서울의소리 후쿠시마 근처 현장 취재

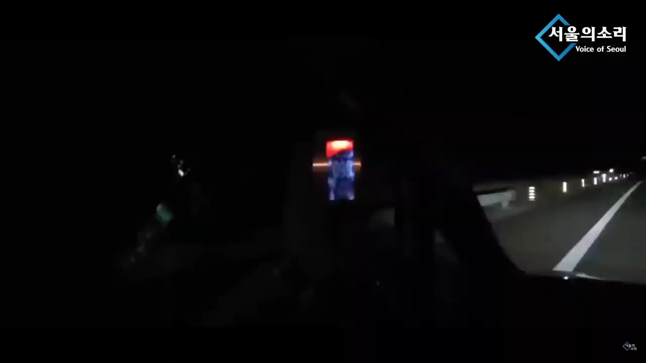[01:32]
여러분들 여기는 지금 후쿠시마 원정 근처입니다. 바로 옆인데요. 지금 경고기가 계속 빨간색으로 아니 이래도 안전하다라고 얘기하는 사람이 도대체 누구예요? 그러니까 직선거리 오른쪽으로 10km 정도나 떨어져 있는 곳인데. 네. 지금 여기서는 직선거리로 10km 떨어져 있는 1.8km 호쿠시마로 가는 고속도로인데요.